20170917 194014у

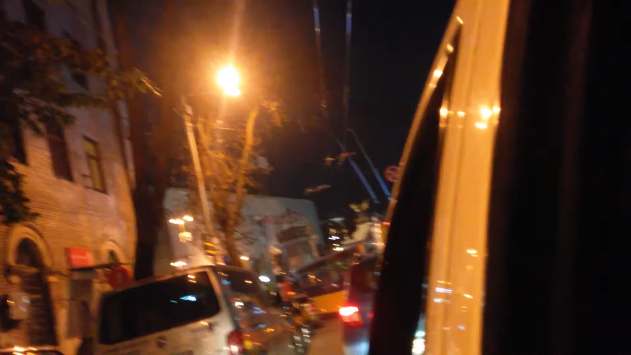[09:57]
Мы как раз заезжаем на Майдан Независимости. Это уже стало нарицательным.